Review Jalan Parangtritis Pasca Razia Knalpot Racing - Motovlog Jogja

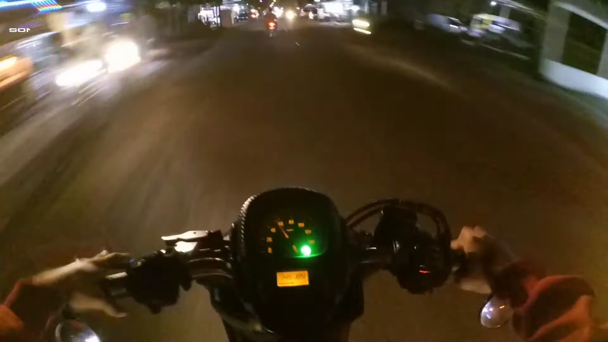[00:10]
dan oke cuy balik lagi bersama saya Sony Mahardika di SM Motovlog kali ini saya berada di Jalan Paris
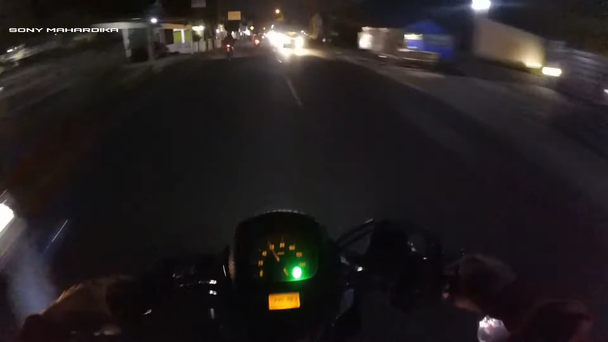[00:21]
arah ke kota Jogja arah ke utara ya dan
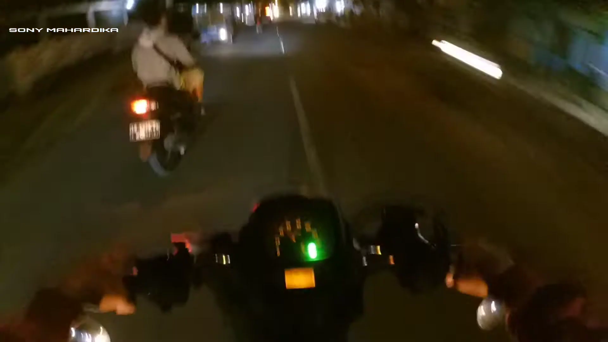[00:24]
terpantau jalannya masih banyak lubang se-se-se-akidul apa ya selatan-selatan ini apa bunderan apa ini namanya lubang nggak selatan gabusan itu masih banyak lubang terpantau
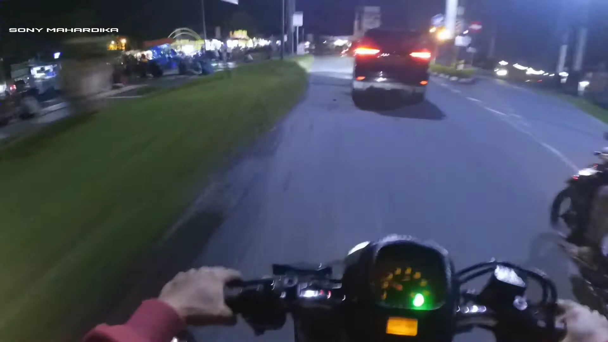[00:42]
banyak lubang tuh lubang lagi awas saya udah sampai bunderan Pasar Seningga Busan Hai dan biasanya tuh terpantau banyak ini deh awah Hai banyak sekupi meresahkan kalau malam minggu tuh malam minggu minggu-minggu sore biasanya disini banyak Hai enggak sekupi aja sih pokoknya motor-motor bebek kenapa tracing
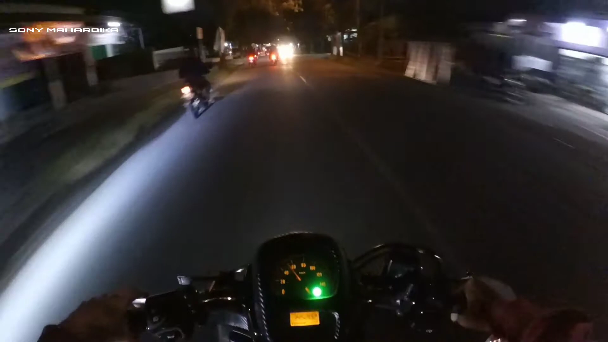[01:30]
Paris kalau malam minggu itu kayak gimana itu Hai walaupun sebenarnya sudah tahu saya bakalan macet dan banyak bocil barbar awas lubang Aduh masih banyak lubang cuy disini biasanya kalau saya lewat sini tuh eh entah malam-malam atau sore arah ke arah kota arah ke utara itu biasanya banyak ini tuh banyak bocil barbar tapi enggak tahu sekarang kok enggak banyak apa gara-gara ada berita ini rahasia kenal pot
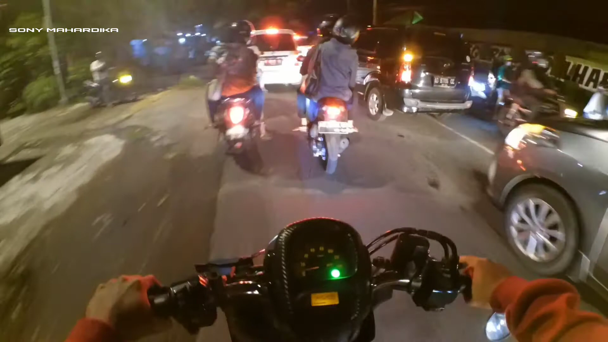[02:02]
jadi mereka pada sembunyi di rumah aja nggak berani keluar macet cuy ini udah kena lampu merah keberapa kalinya ini karena ya gimana lagi karena ini malam minggu warga Jogja Selatan juga berbondong-bondong mau ke Hai kota mau Hai malam mingguan mau pacaran mau ini dan lain-lain jadi yo jalur ininya jadi ya jalurnya ini itu jalur utama yang paling lebar jalan Paris